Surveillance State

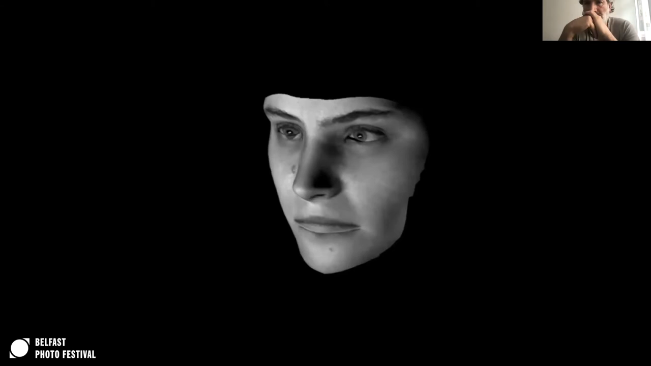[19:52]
This image was made without her knowledge, consent or cooperation. This technology was designed for surveillance,